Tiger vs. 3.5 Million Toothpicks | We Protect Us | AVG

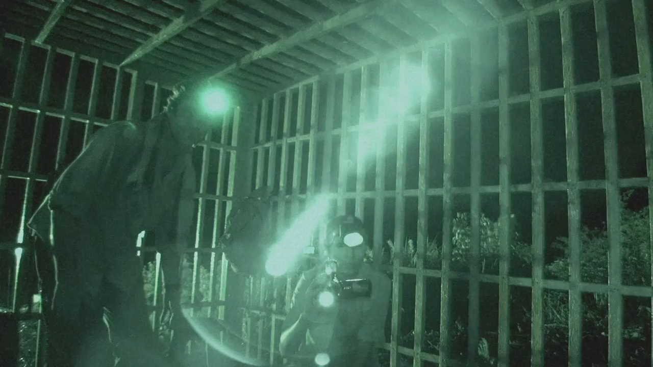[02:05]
The second tiger came in around 1 a.m.
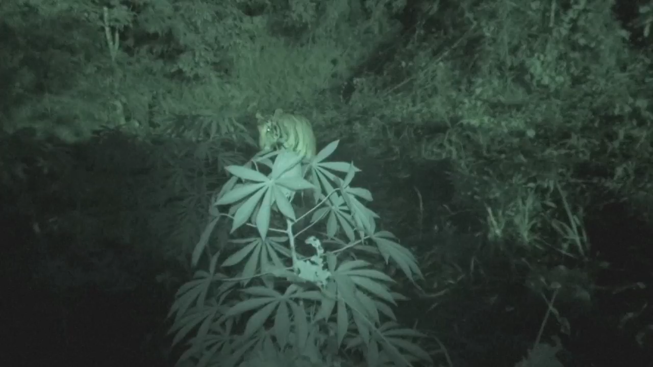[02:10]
the first tiger came out, he was even more curious about who was in his territory.